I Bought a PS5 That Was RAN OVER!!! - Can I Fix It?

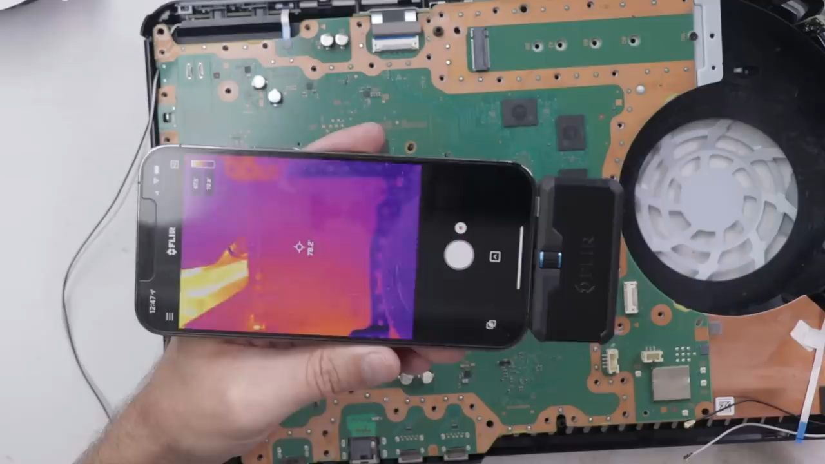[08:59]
And then along the way, we'll check out the motherboard more and see if there's any other obvious problems. So using a thermal imaging camera, really the only thing that shows on this board is this little hotspot right here. I think it's more of just a warm spot. It's 80, 90, 91. And the surrounding board is 81. So about a 10 degrees difference on this little area right here. I don't see anything obvious here. I will check once we flip the board over, but that's the only hotspot at all. And even that isn't exactly hot.